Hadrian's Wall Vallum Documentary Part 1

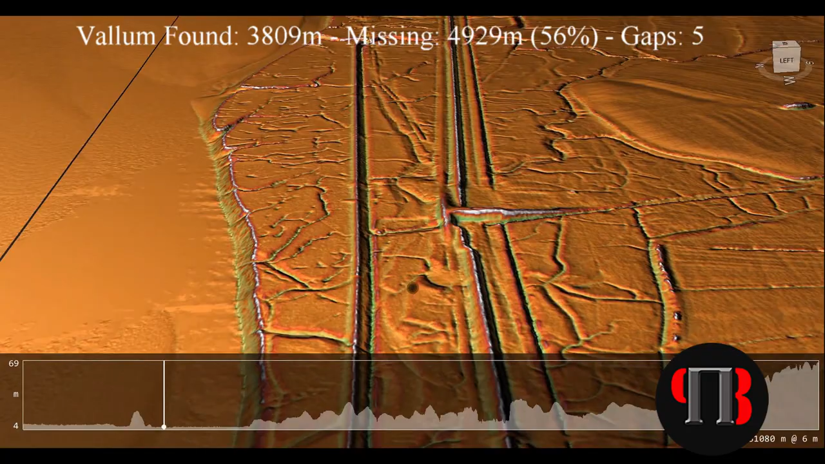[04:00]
This can be easily proven by the fact it has gaps within the structure and almost 30% of it missing.
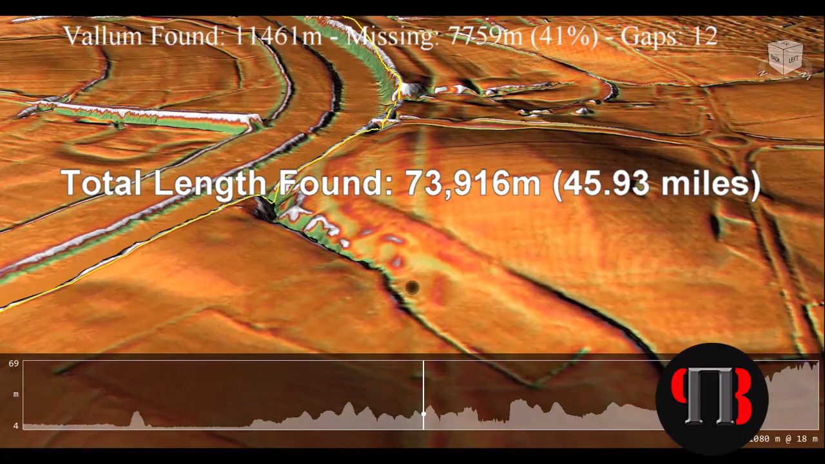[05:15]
73,960 metres or 4.93 miles in length, somewhat shorter than the wall.
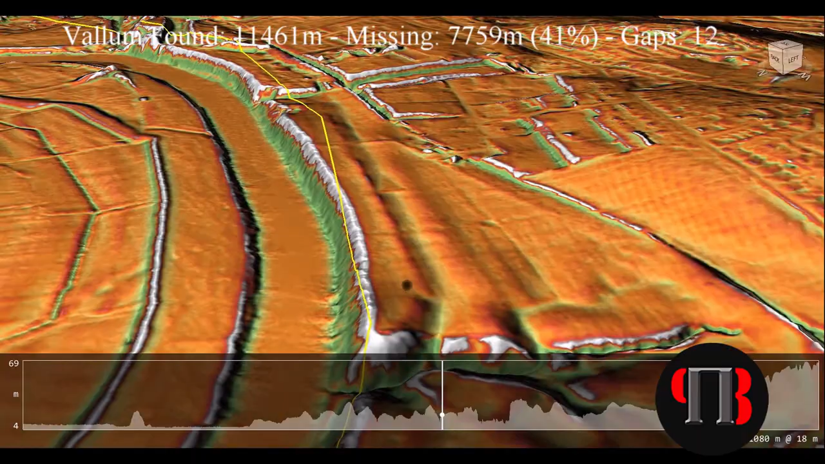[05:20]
The total of a missing Vallum is 42,339 metres, which is
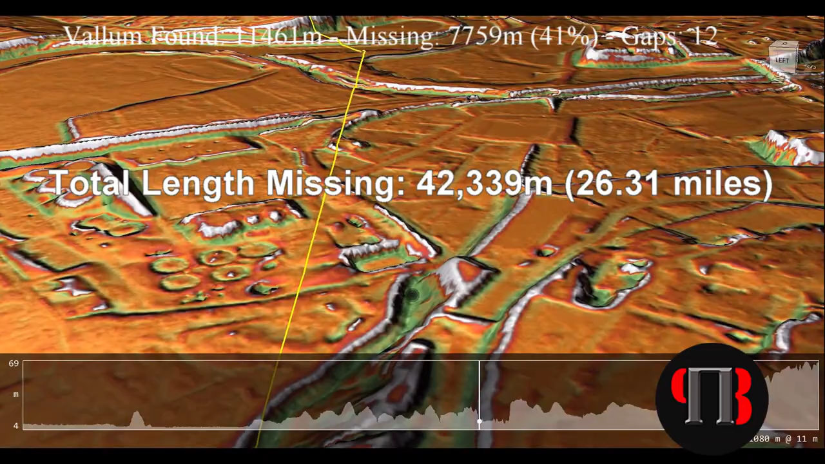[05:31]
26.31 miles or 36% of the Vallum. This is because there's a total number of gaps in the Vallum, numbering 49, which means there's
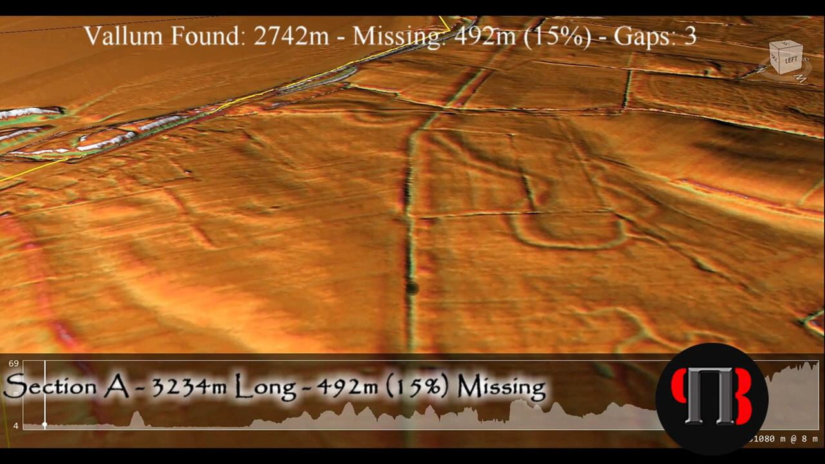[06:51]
Within our investigation, we ask, did the Vallum just end, or did it turn west as indicated by the LiDAR map?
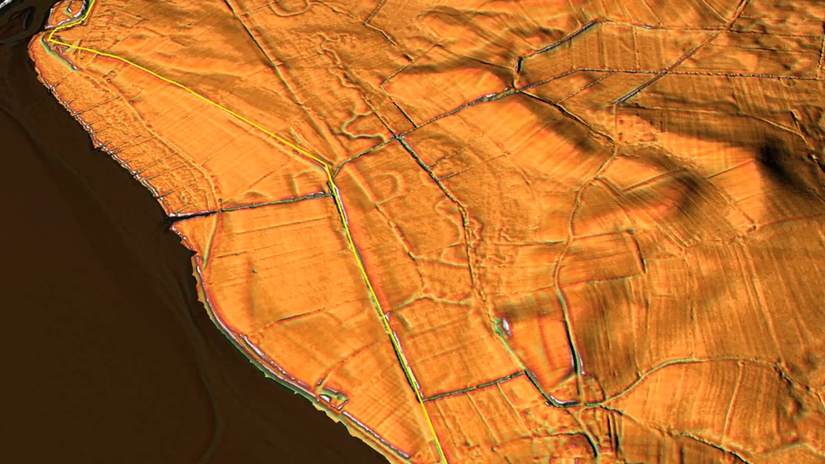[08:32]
The existing line of Hadrian's Wall to the north of this section shows there's a substantial amount of land after the current shoreline of the river. This makes no strategic sense, as it would allow invaders to land and gather, then to attack the wall.
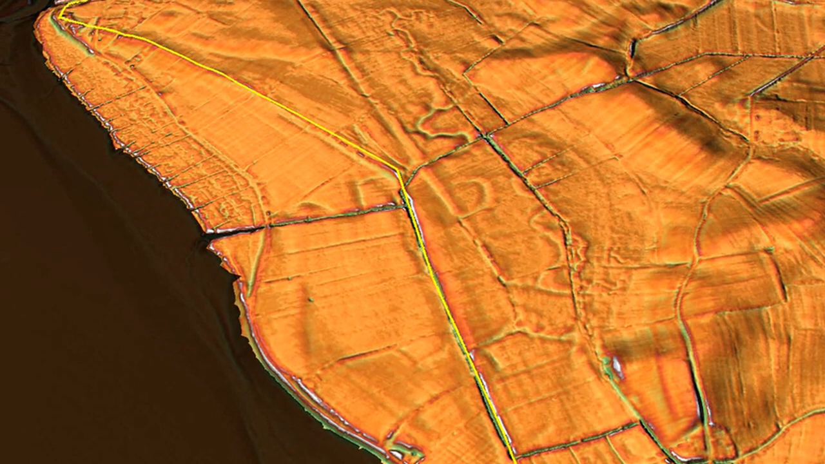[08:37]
Building the wall on the river's shoreline would make much more sense.
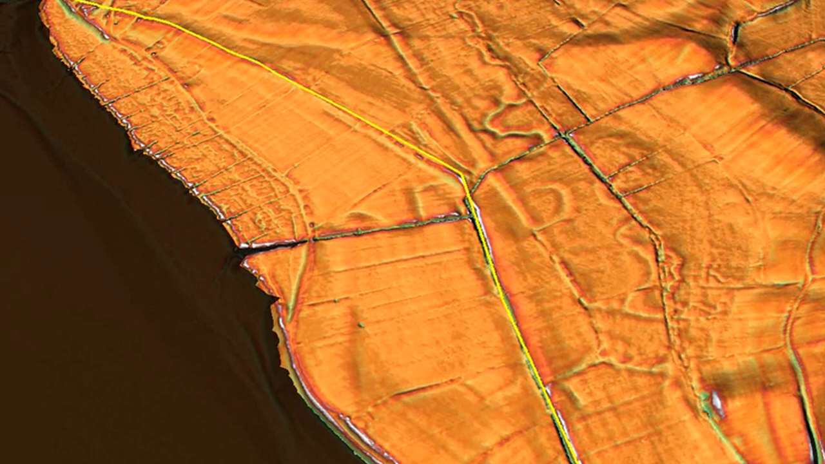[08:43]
Consequently, the Roman shoreline shows that post-glacial flooding was still active 2,000 years ago. As we continue to fly over section A,
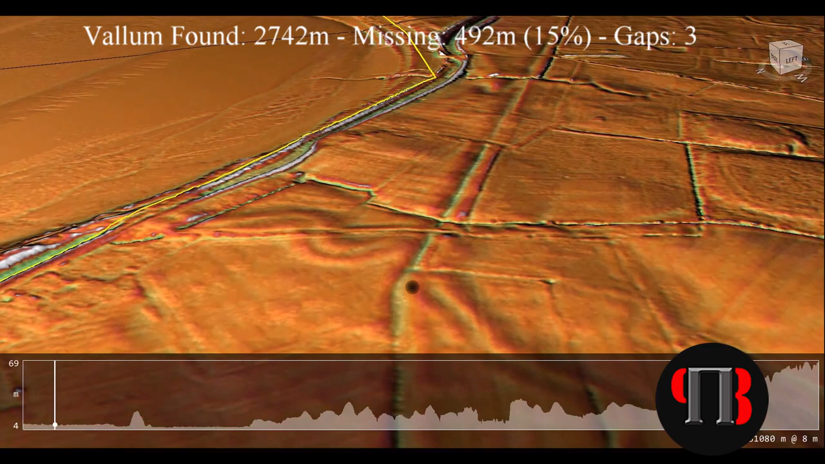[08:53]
notice that the Vallum ends as it enters old paleo channels,
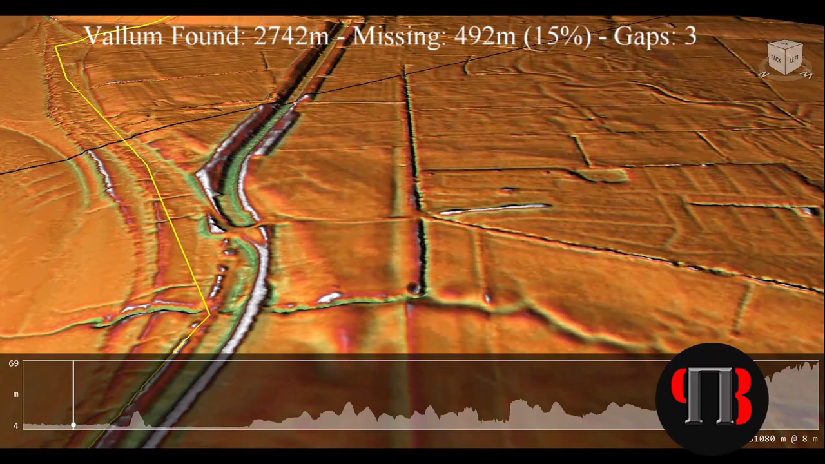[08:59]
which in the past would have been full of water, which makes the need for a canal unnecessary.
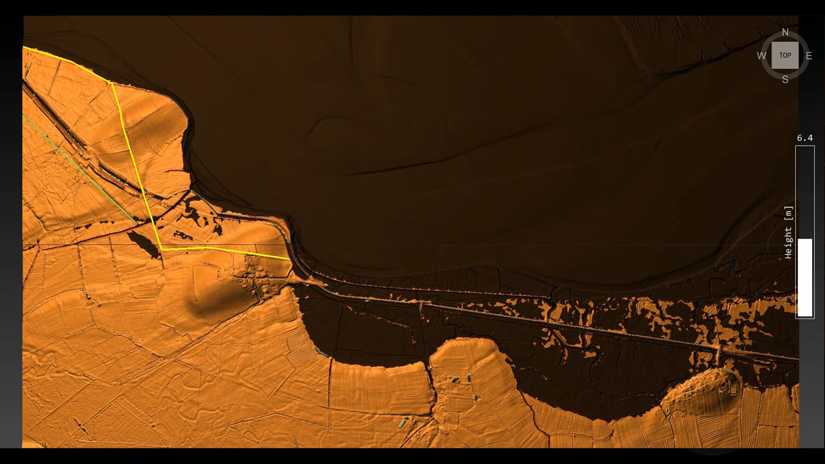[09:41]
The area is flooded. This gives us accurate data on the height of the Usk River during the Roman period and
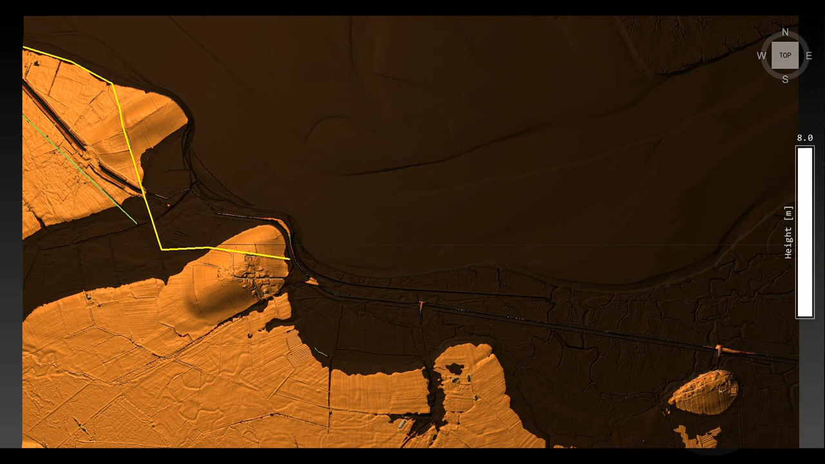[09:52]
the probable height of the Usk during earlier periods such as the Bronze, Neolithic and Mesolithic ages.
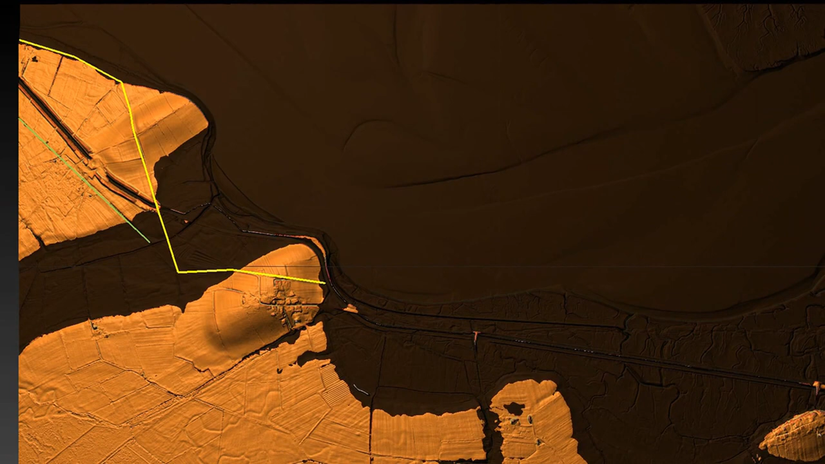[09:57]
It should be noted that the Vallum will be directly connected to the River Usk by this encroachment onto the mainland,
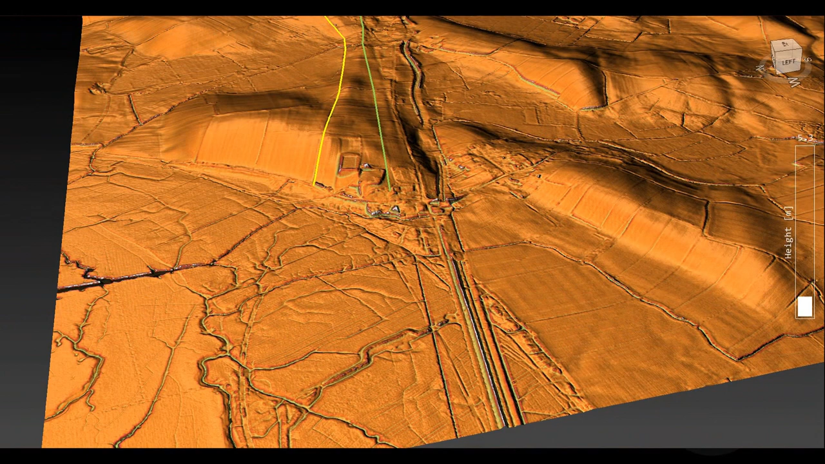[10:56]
which emerges from the river valley.
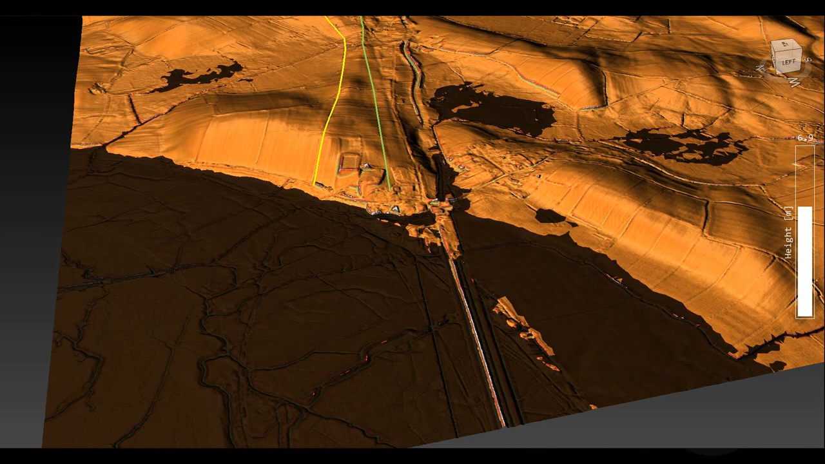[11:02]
This reappearance of the Roman features can only be explained if the River Esk was not part of the construction plan,